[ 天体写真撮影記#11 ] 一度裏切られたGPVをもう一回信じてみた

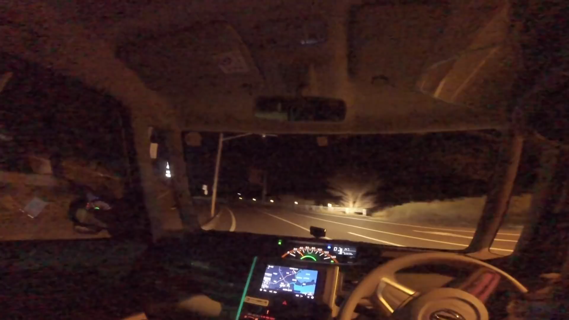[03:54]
コンビニがあります今日はね一応朝まで撮影する予定なんで明け方はですねコンビニで買い食いしようかなと思ってますまたまだおでんやってるよねおでんあたりをね何か買い食いしようかなと思ってますさてねちょっと海岸線まで最初行こうと思ったんですけど一箇所ですね気になっている場所がありますんで先に
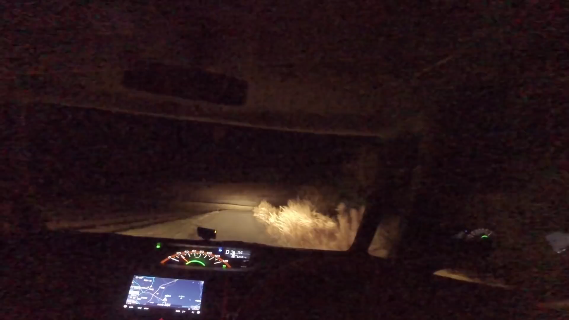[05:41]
まあイタチぐらいなら別にいいんだけどさイノシシとかやめてほしいよねこれもイタチだねあー登らない苦しい登れ頑張れ頑張れ頑張れよし
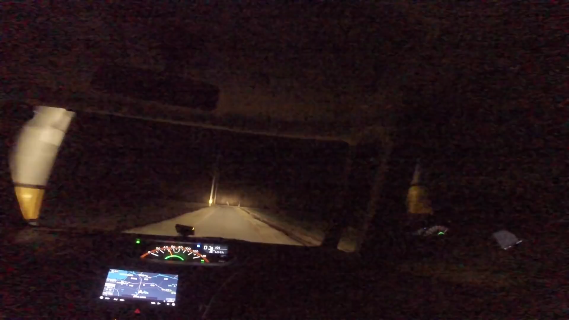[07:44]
もう今日ダメだろうって思いながら最初来てたんでえーもうなんていうのかなあんまりやる気が出なかったんですよちょっとモチベーションがねえーと上がらなかったんですけど画前ここまで晴れてるとなるとやる気が違いますねあーやっぱこっちの海岸線の方が若干暗いなあのー標高はねここもどの道ほとんどないんでえーと海抜まあ1メートルとか2メートルなんであのー問題はですねえーと街灯が少ない方がいいってところですねえーとできるだけ光をかわしてえーと北側にかわしてですね